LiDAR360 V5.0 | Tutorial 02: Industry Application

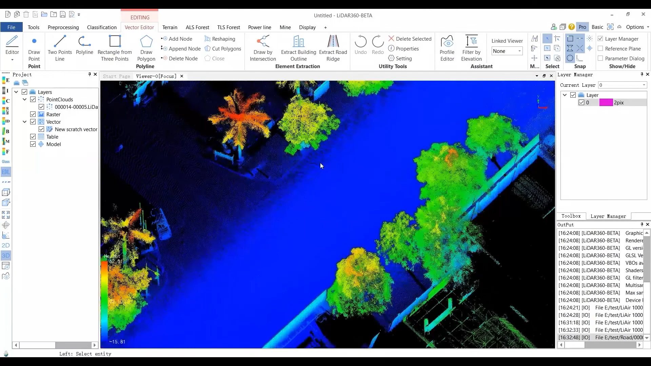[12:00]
Another available function in the Element Extraction module is called the Extract Road Ridge.
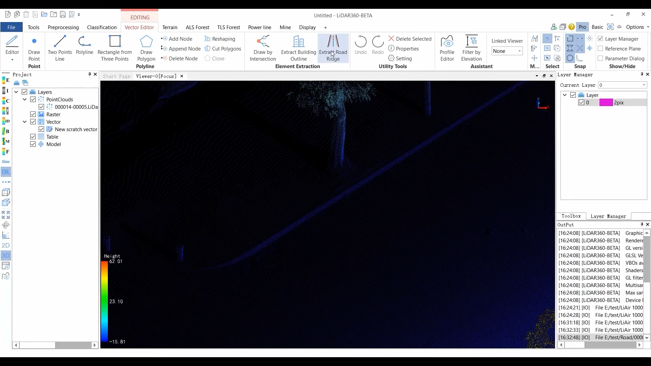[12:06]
Click the Extract Road Ridge button to activate this function. Move the left button of the mouse and the scene will recognize whether the mouse position is in a plane,
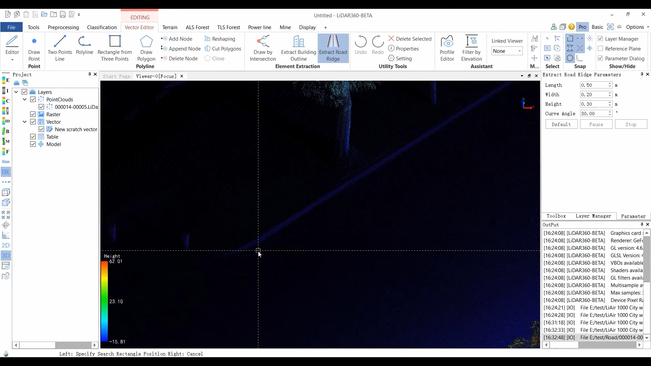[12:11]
an intersection ridge, or an intersection corner in real time. When an intersecting ridge appears, click the mouse to extract the ridge.
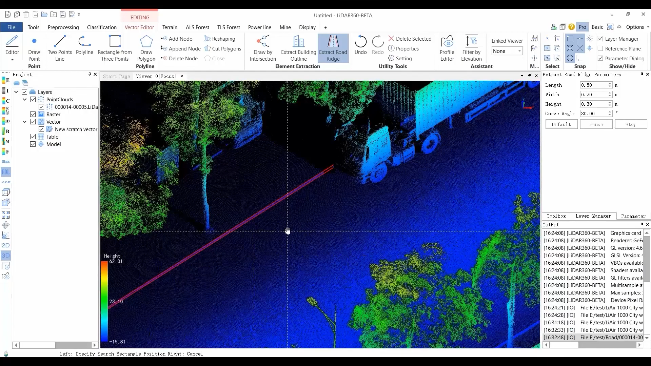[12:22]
The ridge line is vectorized into a polyline and added to the road layer. For parameter settings and more vectorization options, please refer to the user manual.